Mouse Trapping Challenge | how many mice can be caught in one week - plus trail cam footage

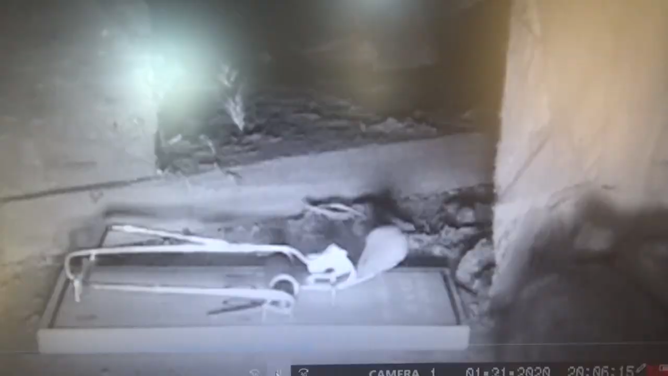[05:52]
The other one did get a mouse on it and it wasn't paying any attention to the Tootsie Rolls. When I was using the peanut butter I was getting a lot more traps being messed with.
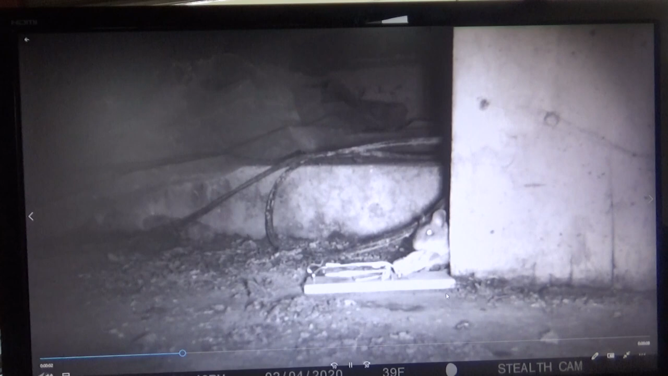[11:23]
Come on. No. He better... He better still be here. Okay, good. Okay. Here we go. Come on. This has got to be it. What? Nope. Okay. Still set. Come on. Get caught. This better be on camera.
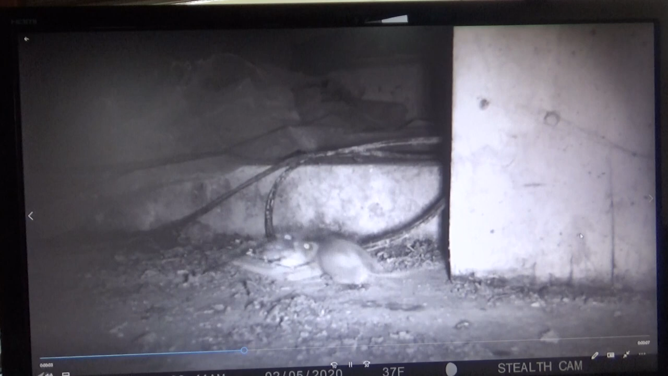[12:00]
Oh my goodness. Wow, he's going crazy. Well, we got him, but we didn't get it on camera like I was hoping.
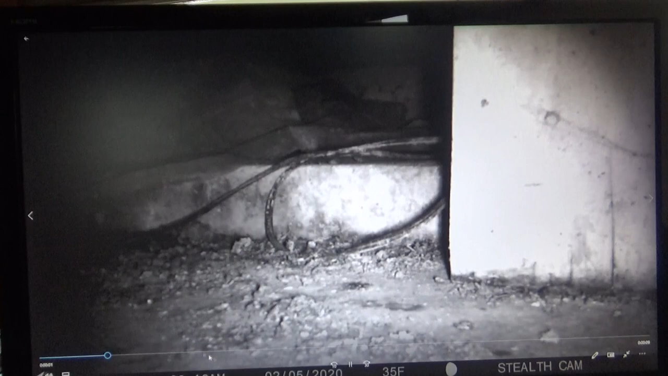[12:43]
It looks... Because the dead mouse was over on... Just off camera right there, and this is another mouse that came and jumped onto it, it looks like. What in the world? Heh. That's pretty funny. I don't know what this flashing is, though. Something wrong with my camera.
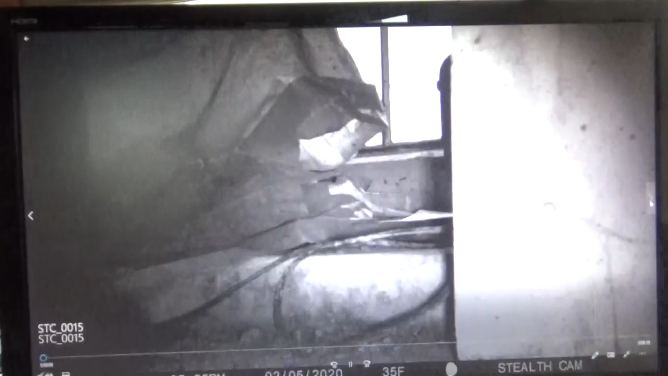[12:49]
And I'm guessing that is me.
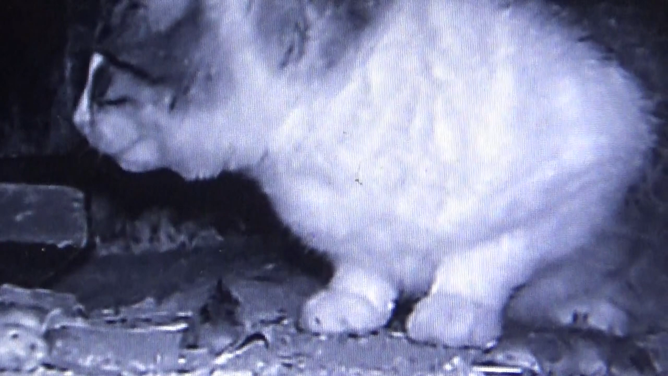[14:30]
He's still nibbling at it. He's not doing anything with it. He's kind of testing it out, see if it's okay to eat. He might eat it.
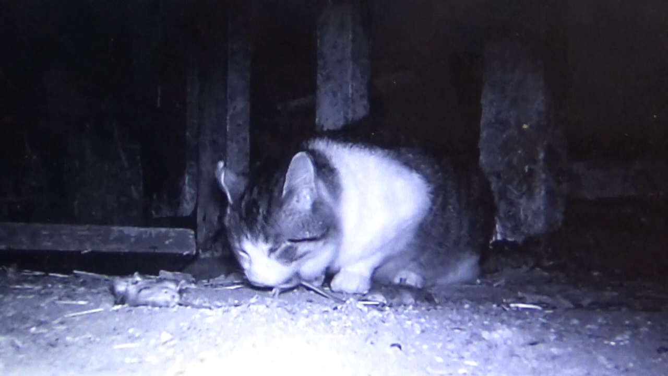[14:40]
Oh yeah, that's all the way in his mouth now. Let's see, when does he swallow it? The only thing that's hanging out is the tail right now. Oh, he swallowed it at the very end.
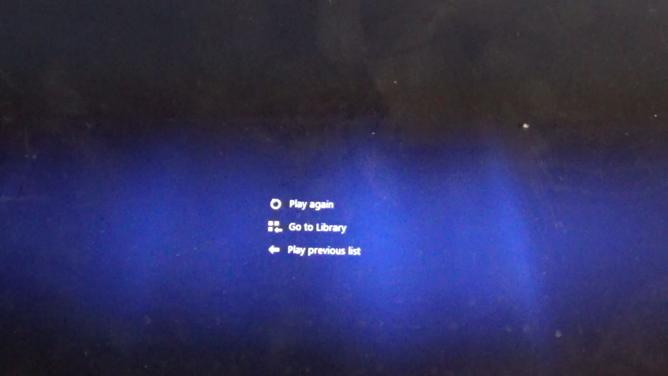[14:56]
Let's see if he goes for the second one here.
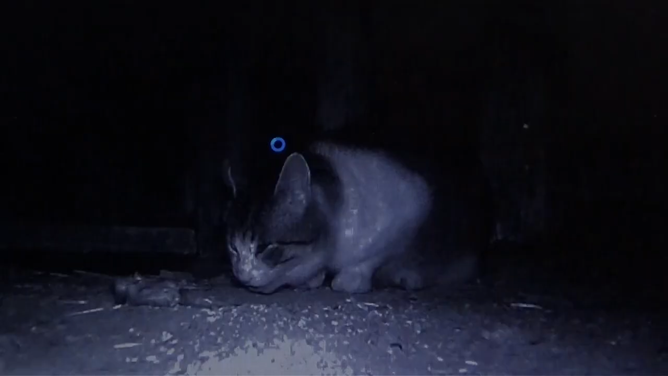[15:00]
Hopefully, I'm hoping the cat doesn't take all of them. I think he just took the other one off camera. Let's go, let's see. Yeah, he's going to take all of them, isn't he? Yep, he's on the third one. The thing must be hungry. Let's see.
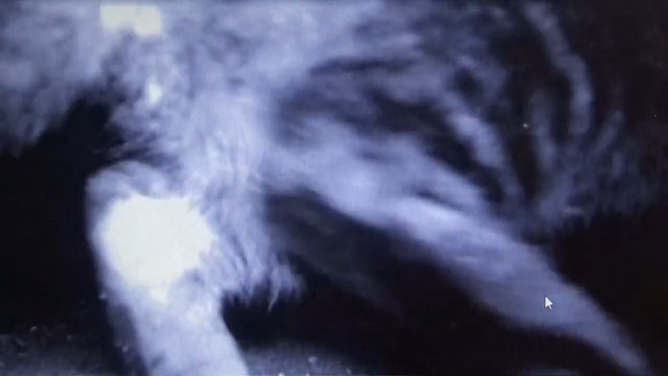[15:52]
Another cat. It looks like a different cat. It looks darker. We've got a lot of tame, we've got a lot of wild cats around here.
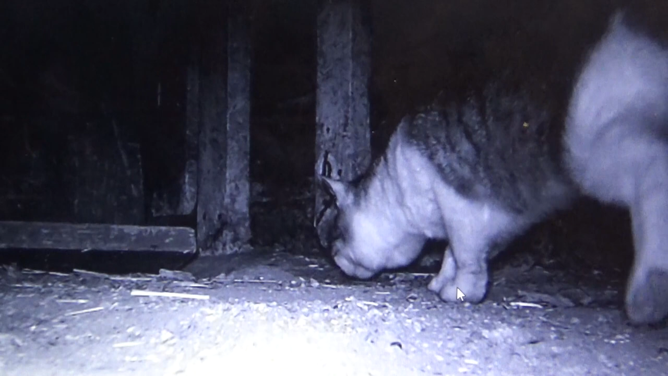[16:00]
Are you smelling? That's the original cat, I'm pretty sure. There he goes, he left.
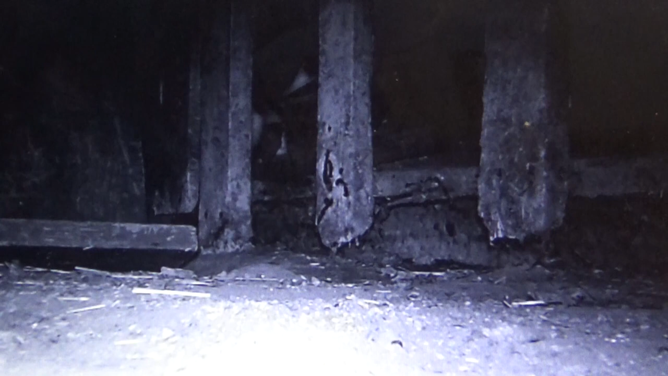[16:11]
He's probably going, there's a little hole down there. He's probably going in there. Yep, there he goes. I caught a coon right here in one of my other videos. So that's it for this one guys.